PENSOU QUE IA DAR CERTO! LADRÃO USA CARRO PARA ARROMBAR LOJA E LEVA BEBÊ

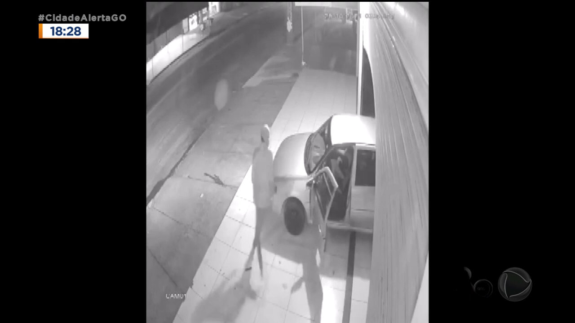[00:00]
Boa noite Silvier, boa noite amigos de casa. Pois é, esse furto aconteceu na madrugada, por volta de 3 horas da madrugada.
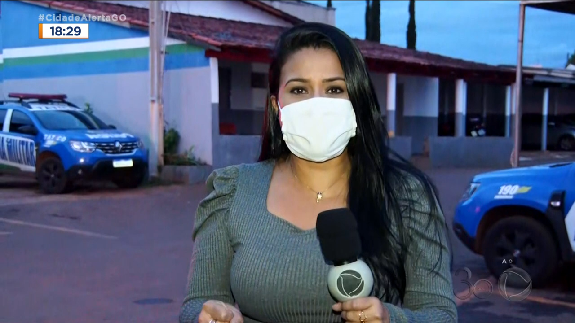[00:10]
Esse sujeito chega com esse carro prata, dá ré, sobe na calçada, mas um detalhe chama muita atenção.
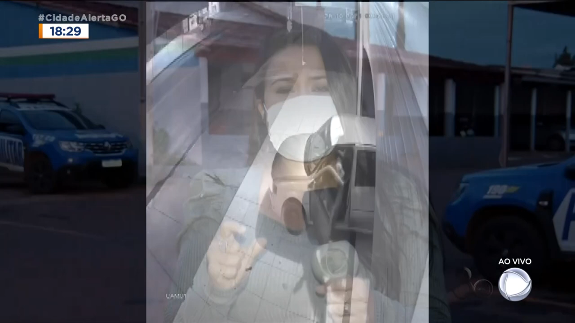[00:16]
Dá pra ver uma mulher no banco do passageiro e há pra ver algo precioso no colo dessa mulher.
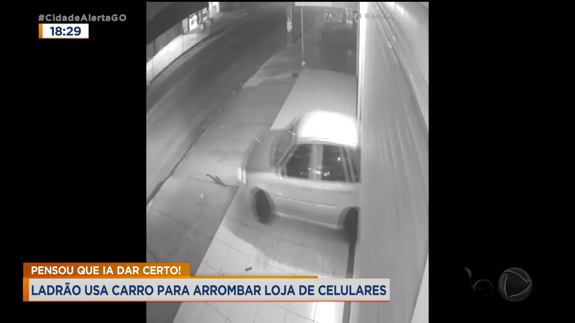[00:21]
É uma criança de aproximadamente 11 meses. Foi lá, né? Todo mundo, a família, pro pai arrombar essa loja. É uma loja de celulares, fica no setor Maísa, aqui em Trindade. O homem entra e furta 11 celulares. O motivo? Você aí de casa vai se surpreender.